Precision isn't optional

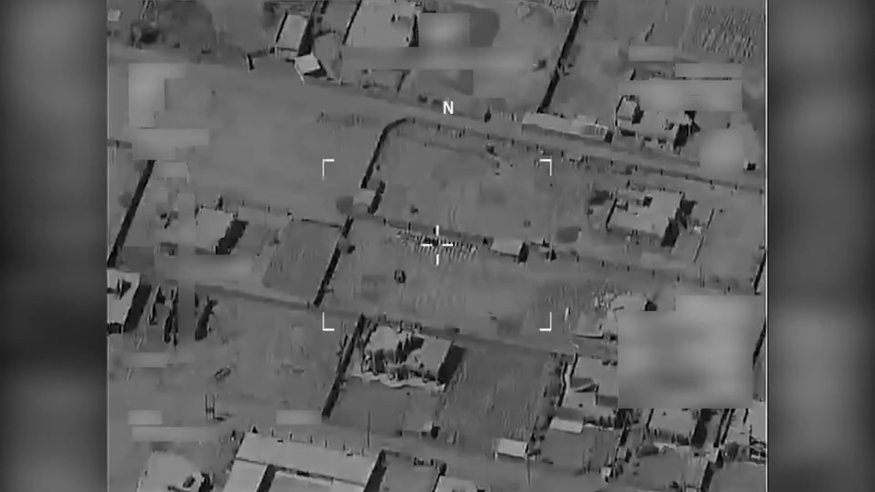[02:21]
So using video downlink, I'm able to actually see what he sees, and that way we can target correlate properly.